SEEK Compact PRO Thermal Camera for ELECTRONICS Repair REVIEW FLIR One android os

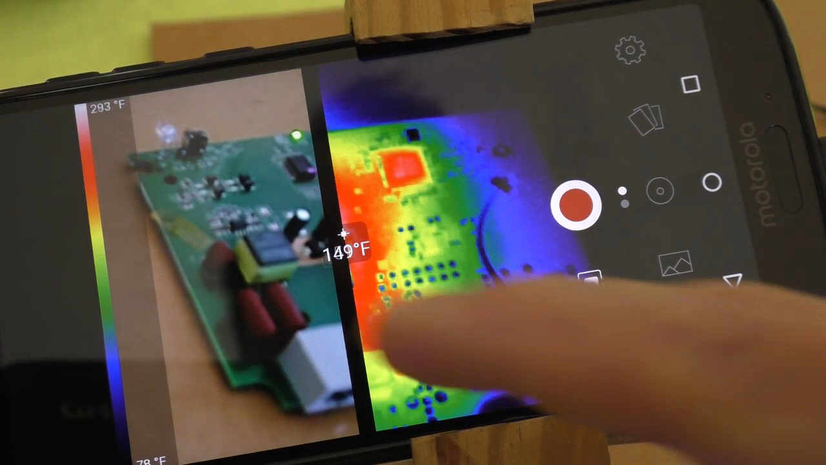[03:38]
On screen: spot 149°F, scale top 293°F
So it kind of shows half the camera half thermal.
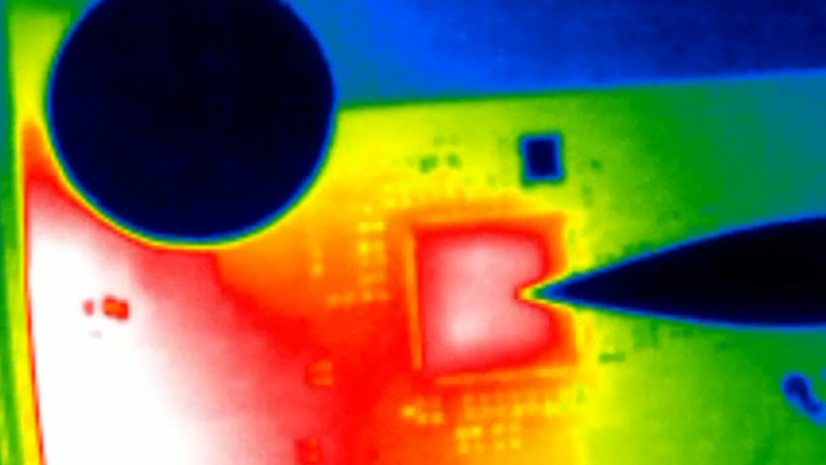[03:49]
Here's the chip. Those little capacitors.
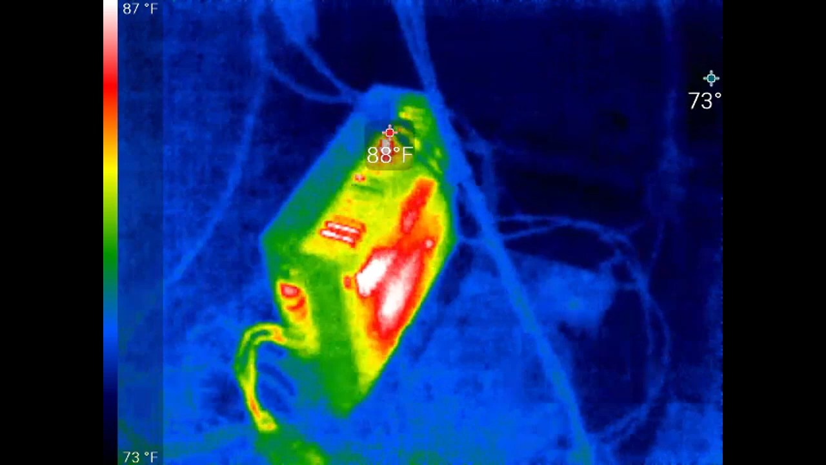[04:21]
On screen: scale top 87°F, scale bottom 73°F
Here's the power supply. I have the lens turned all the way. And you can make out a lot of detail.
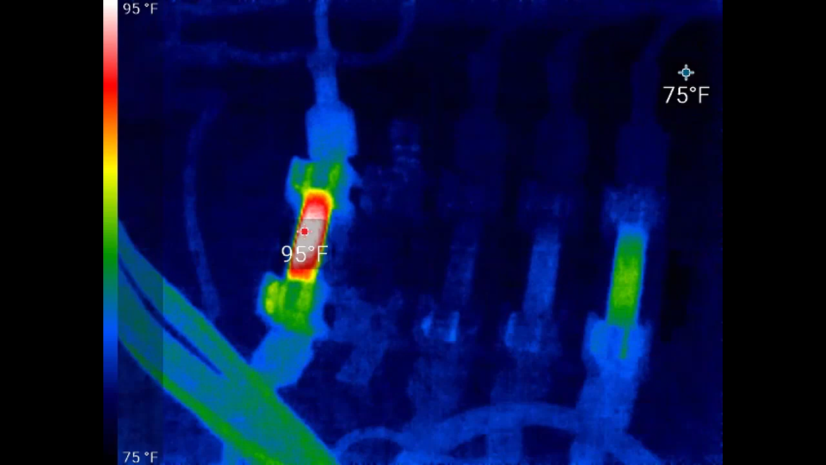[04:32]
On screen: scale top 95°F, scale bottom 75°F
That fuse is 95 degrees.
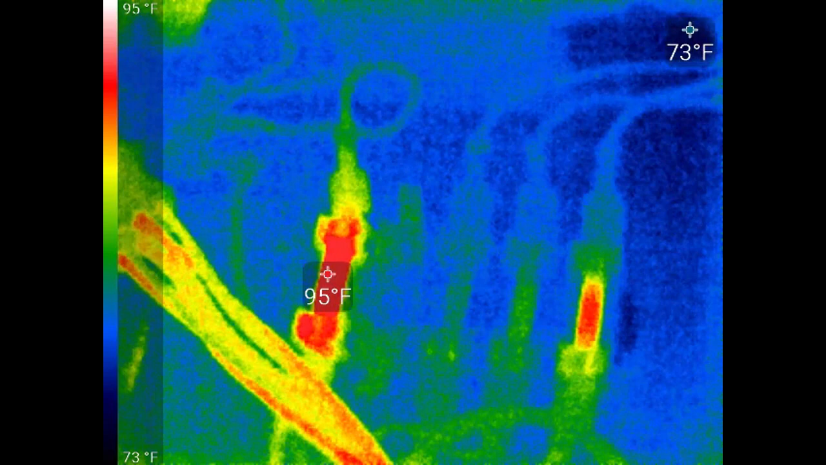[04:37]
On screen: scale top 95°F, scale bottom 73°F
And here's the monitor chassis.
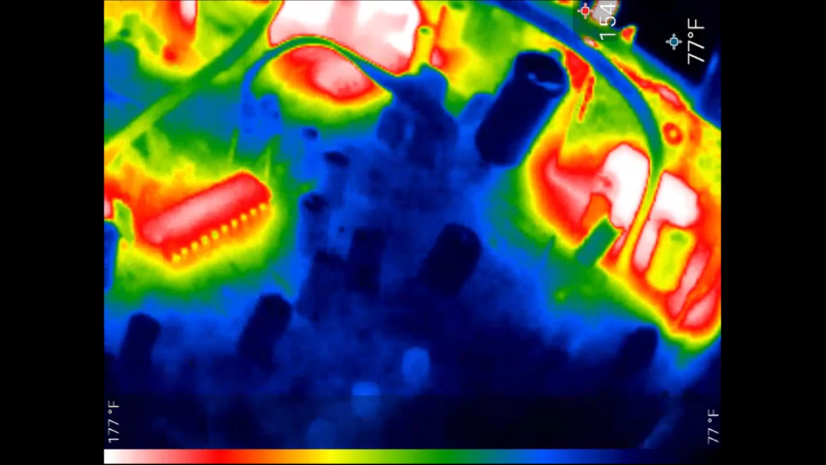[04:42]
On screen: scale top 177°F, scale bottom 77°F
You can see you can make out all the capacitors and the chips.
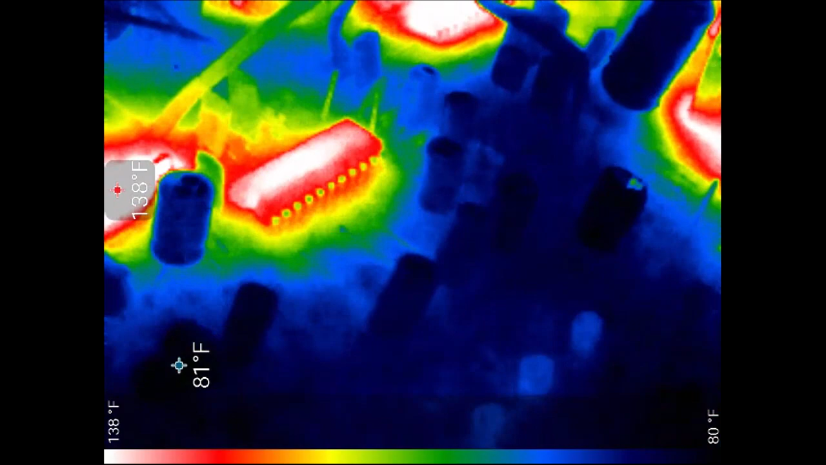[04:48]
On screen: max 138°F, min 81°F, scale top 138°F, scale bottom 80°F
Here are the circuit boards.
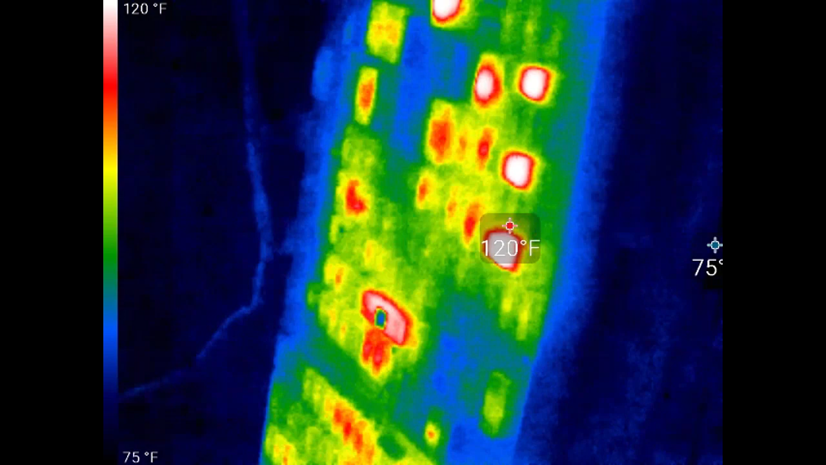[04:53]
On screen: scale top 120°F, scale bottom 75°F
Notice this one cable.
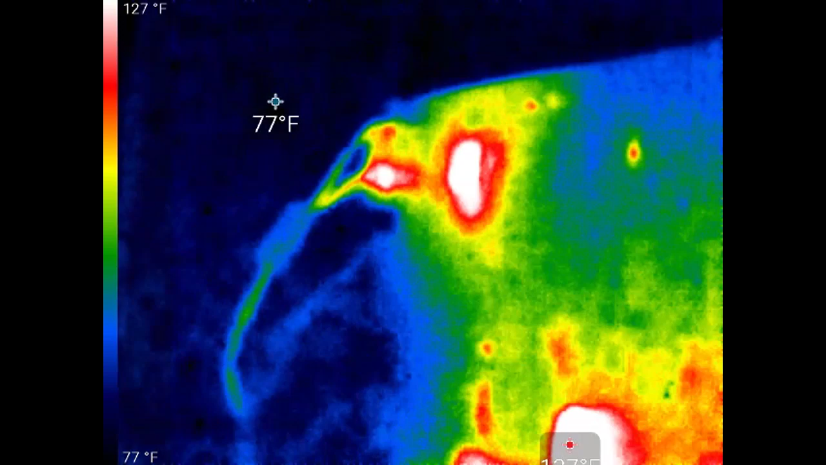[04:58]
On screen: spot 77°F, scale top 127°F, scale bottom 77°F
There's a lot of heat going through it.
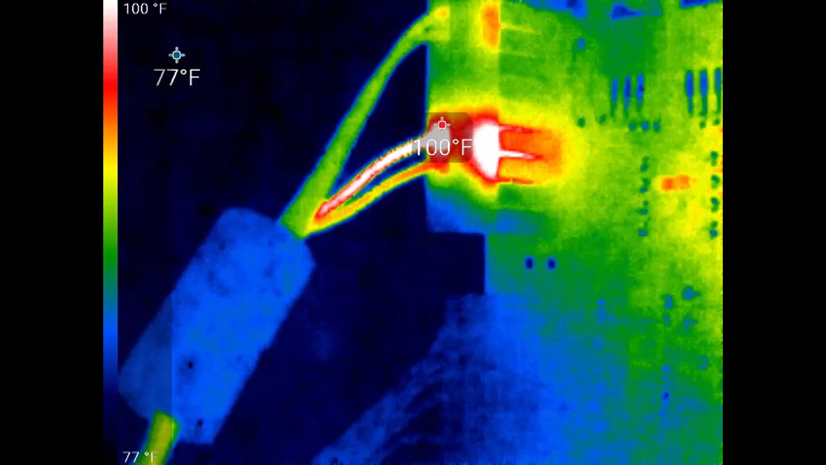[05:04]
On screen: max 100°F, scale top 100°F, scale bottom 77°F
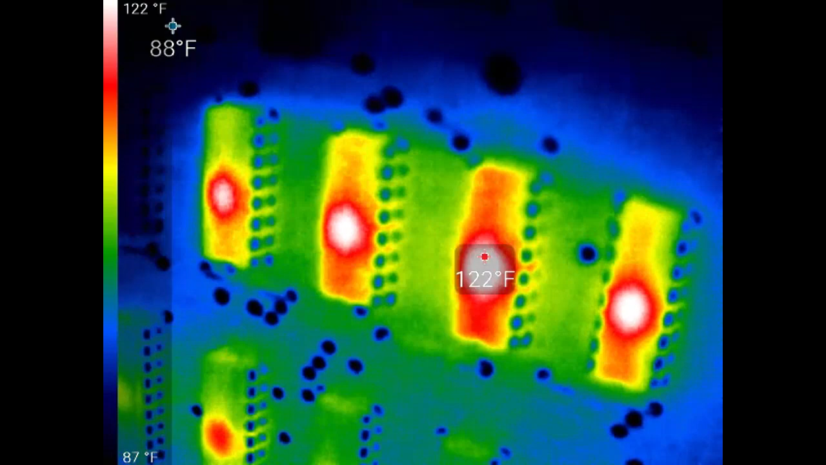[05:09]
On screen: scale top 122°F, scale bottom 87°F
The camera is about four inches away from the board.
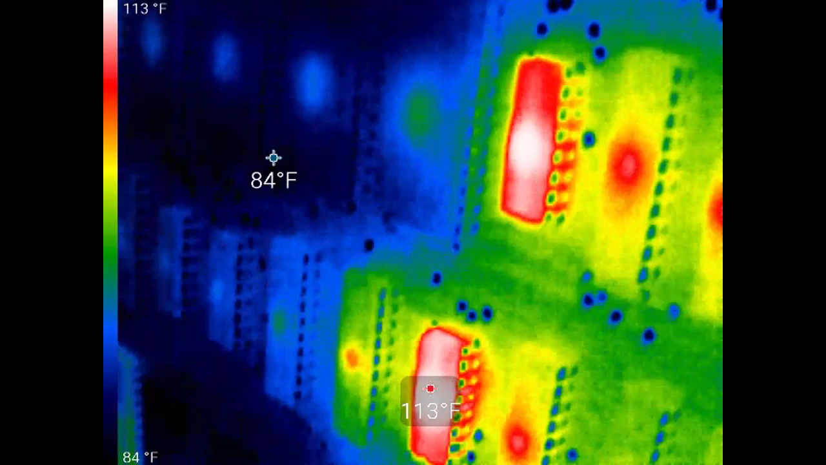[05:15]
On screen: scale top 113°F, scale bottom 84°F
Let's see. That part right there.